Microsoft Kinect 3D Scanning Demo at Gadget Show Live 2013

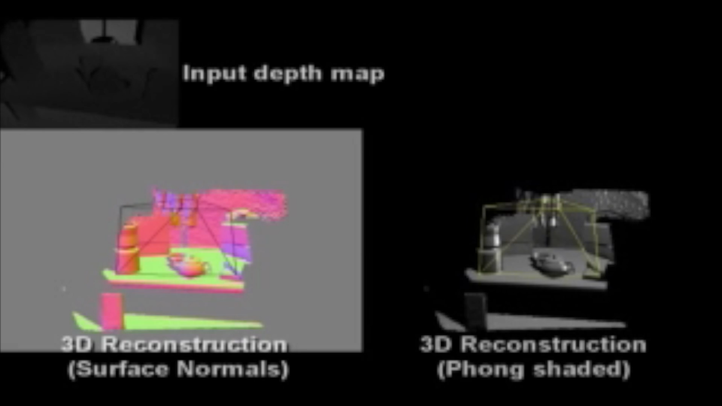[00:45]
effectively in real time, assemble a 3D image more or less any object.
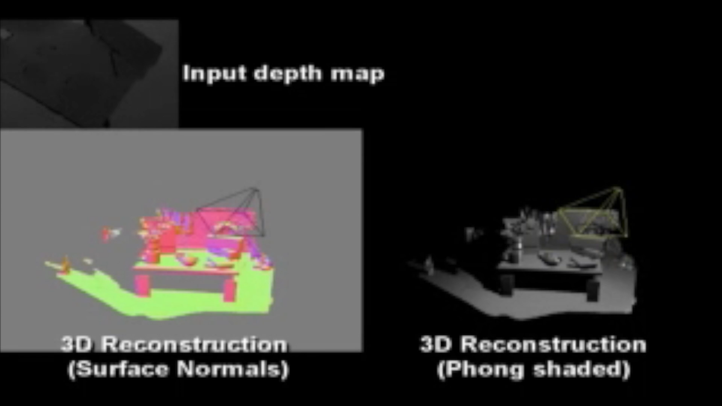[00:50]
So we really just thought it would be a bit fun to show people the capabilities of Windows 8 and kind of standard off-the-shelf technology really and get people scanned.